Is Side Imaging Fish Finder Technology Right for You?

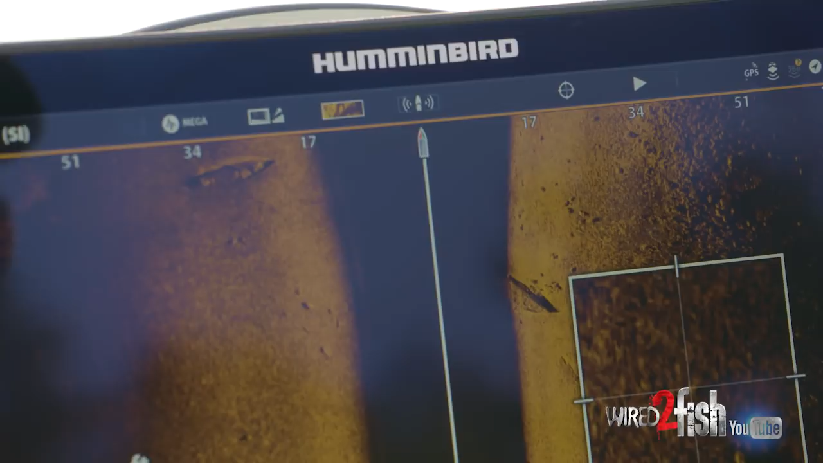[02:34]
I got to go in neutral here. I don't. I've lost my map. But this is a place I'm going to mark a waypoint on that one.
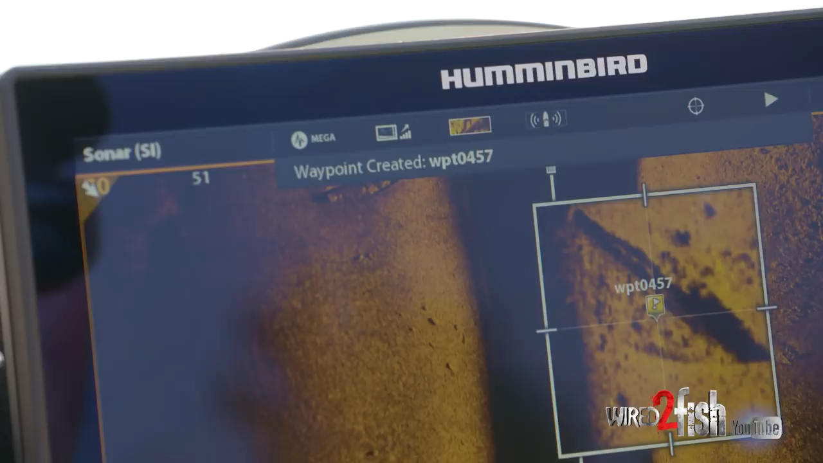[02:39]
And check this out. If I want to come by here in 15 and 20 feet and look at a boat
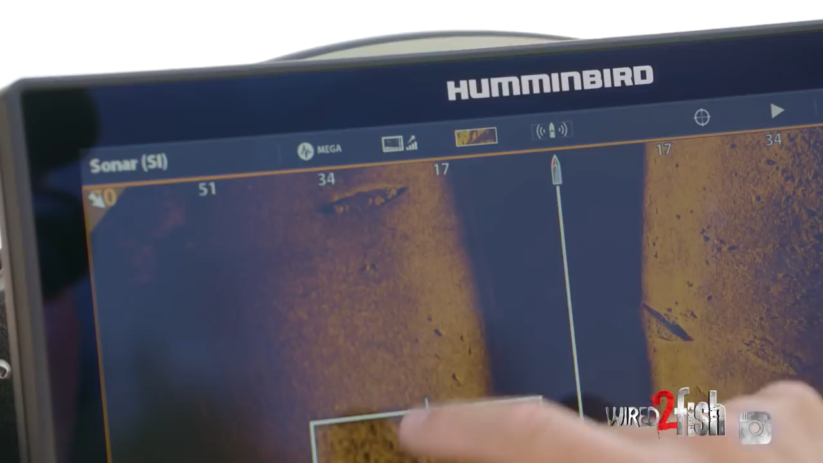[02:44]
as a waypoint or a fish holding piece of structure.
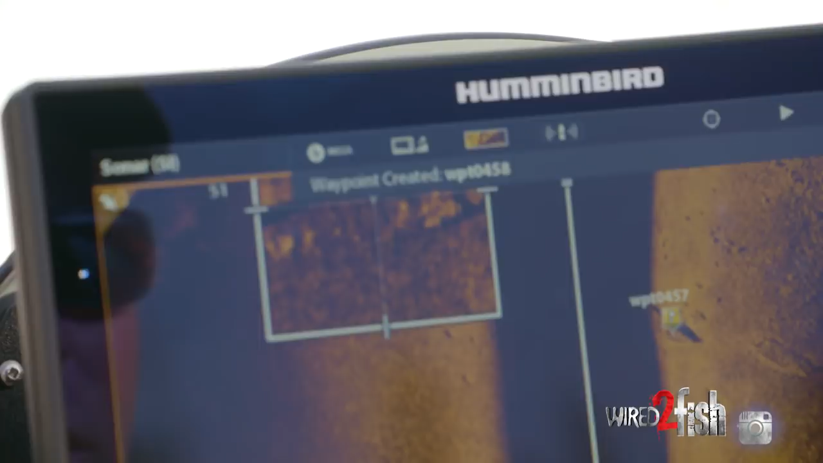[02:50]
See that's a man-made piece of structure. Things in nature don't look like that.
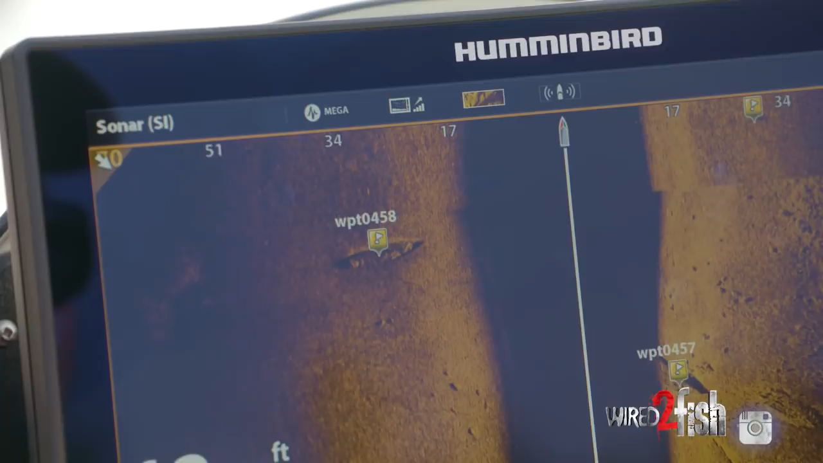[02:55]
Somebody sunk that boat either by accident or on purpose. It's a great place for fish to hang out.
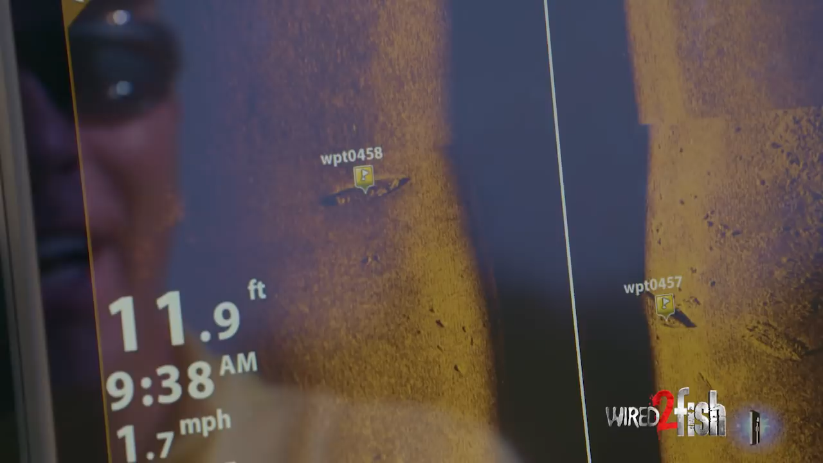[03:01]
On screen: depth 11.9 ft, speed 1.7 mph
That is the kind of detail that you get on side imaging. So if you're wondering what technology is right for you, man you can look overhead and see the detail that I showed you on the screen.
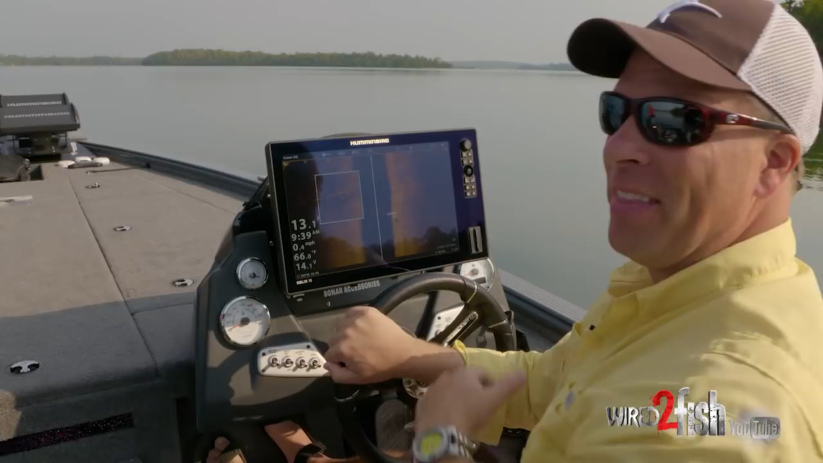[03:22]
That's why I choose that higher frequency of mega. Gives you some incredible detail.
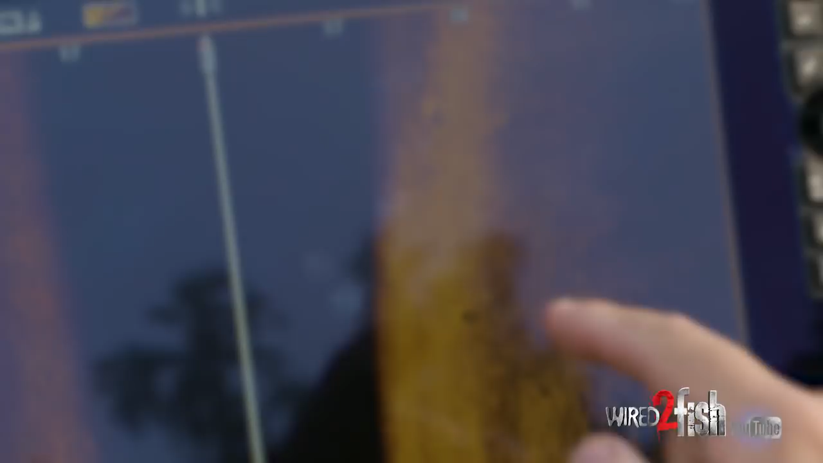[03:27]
That right there is a circle. That's a circle and that's a circle.
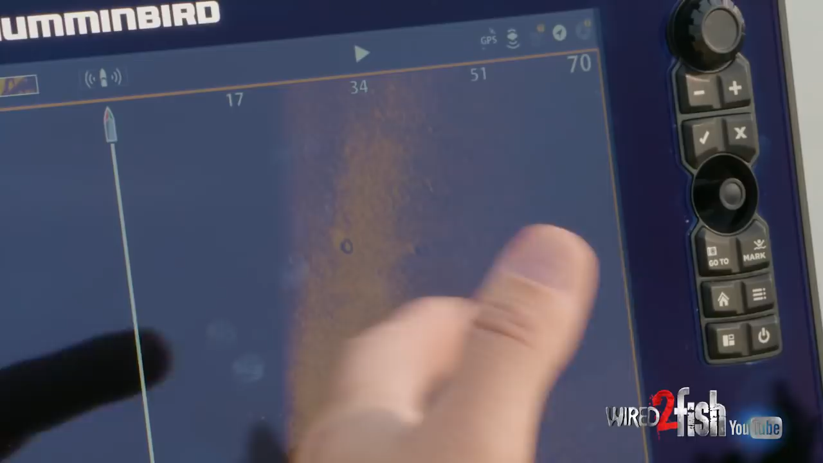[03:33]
So what somebody's done is they've rolled a bunch of tires out here as fish holding structure. That's the kind of stuff that doesn't get away from you when you're using mega imaging.
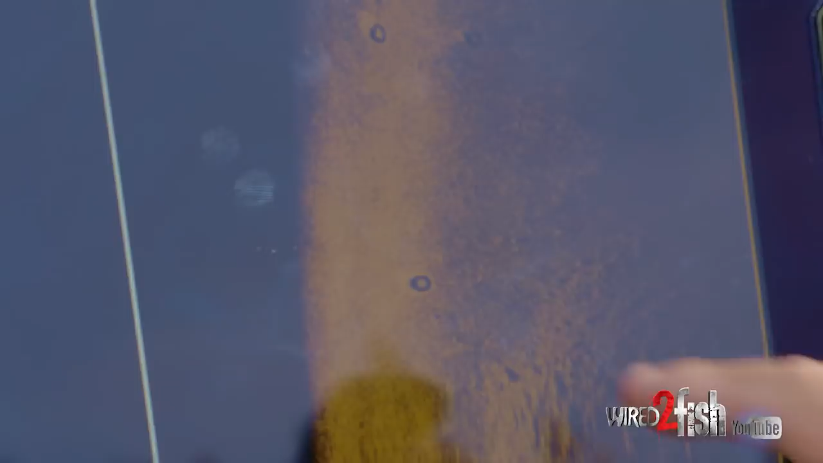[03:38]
You know what I'm going to do? I'm going to steal their tires. I'm going to make a waypoint on that one.
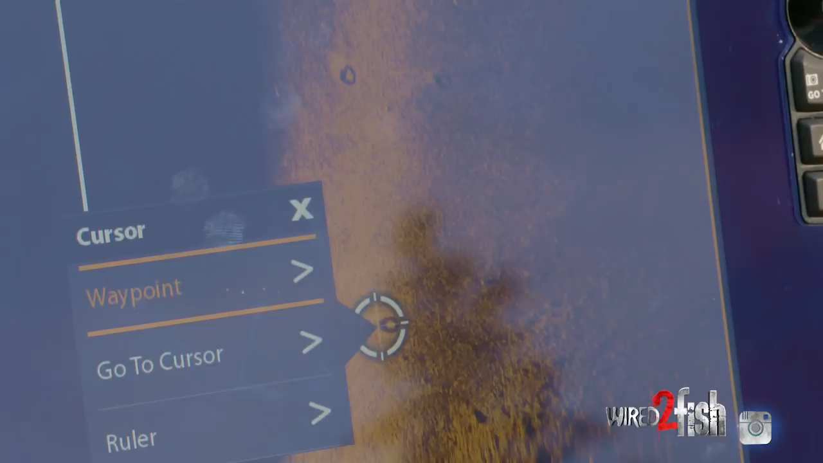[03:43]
I'm going to make a waypoint on this one and then the third one.
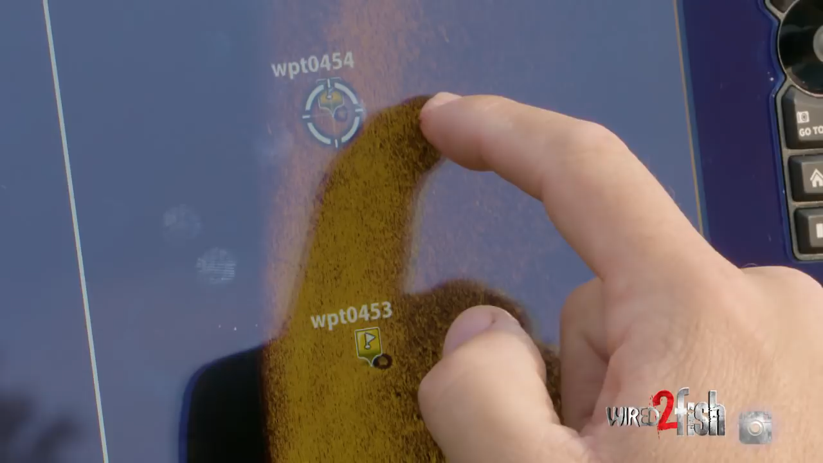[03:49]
So when it comes time for me to check and see a fish or hanging out in 25 feet and on any kind of structure like that,
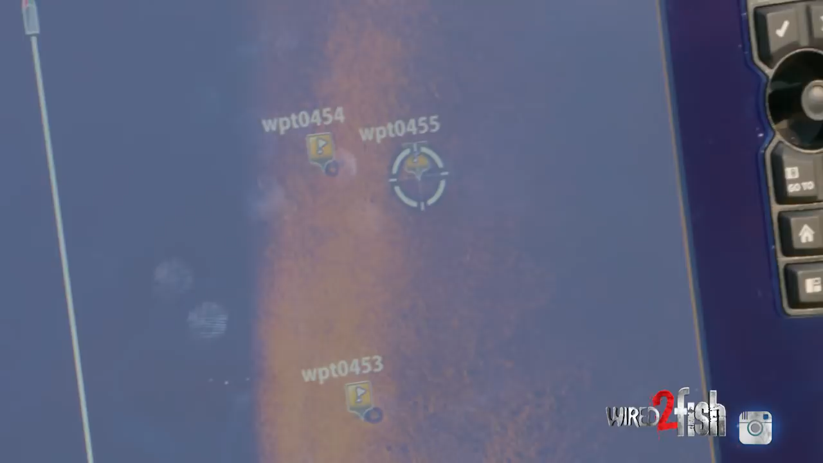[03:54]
those are three waypoints where I'm going right there. And so, you know, with a touchscreen, I can zoom in just like that, that fast and know that there is no doubt that's a truck and tractor tire.